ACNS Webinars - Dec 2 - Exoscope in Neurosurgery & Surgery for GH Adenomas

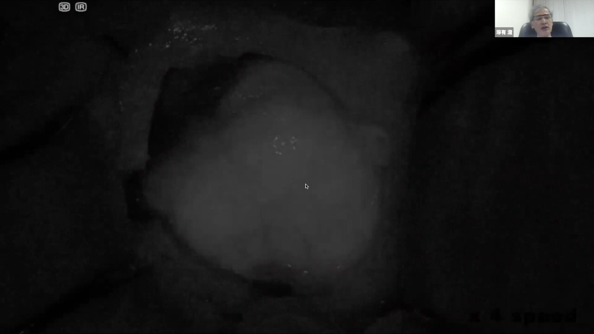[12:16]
First, ICD angiography is used to confirm the location of the transverse sinus.
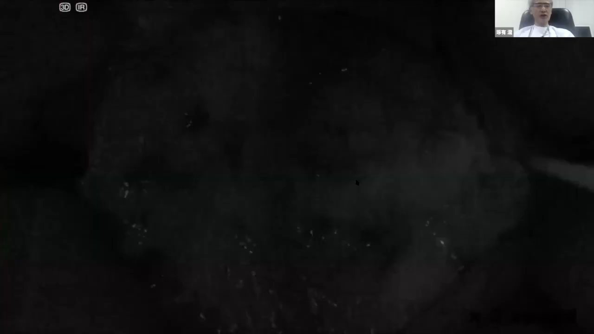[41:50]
Make the promised ICG angiography and locate the superior cerebellum vein here.